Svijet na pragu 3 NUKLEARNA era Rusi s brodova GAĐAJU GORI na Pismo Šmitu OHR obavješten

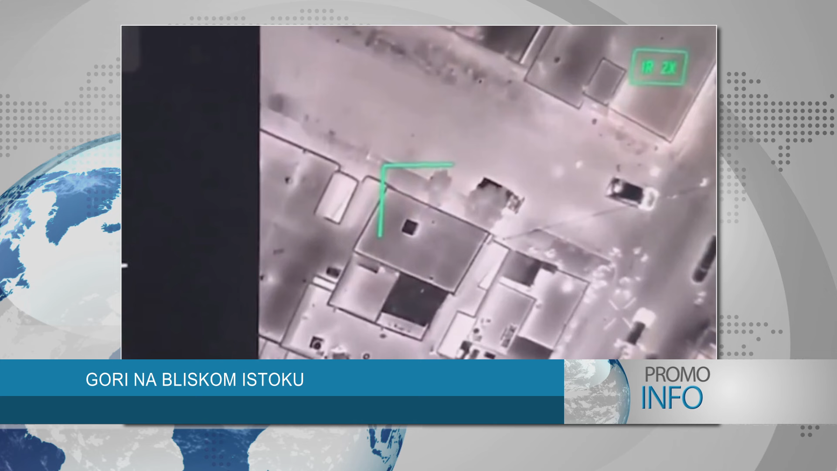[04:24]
Brzina njihovog napada zabrinula je Asadove saveznike. Eksplozije koje se čuju u Tartusu dok ruski ratni brodovi u Luci lansiraju rakete na ciljeve u Siriji. Nočni napad sirijskih pobunjenika naoružanim dronom
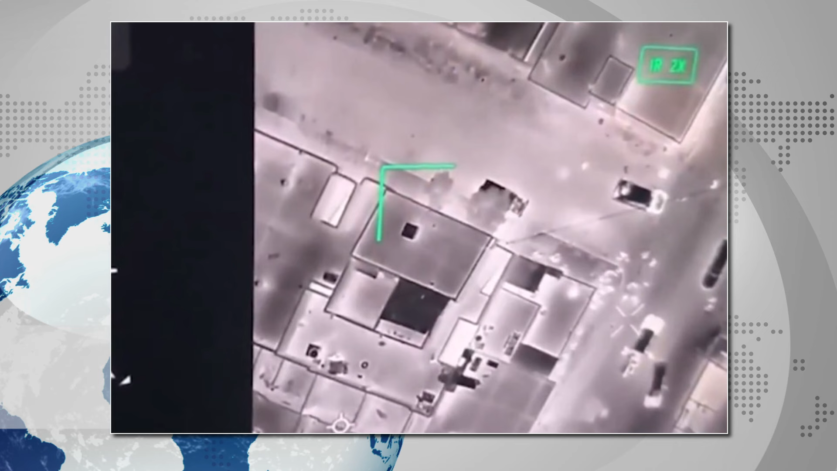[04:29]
cilja na veliku skupinu Asadovih snaga koje se okupljaju.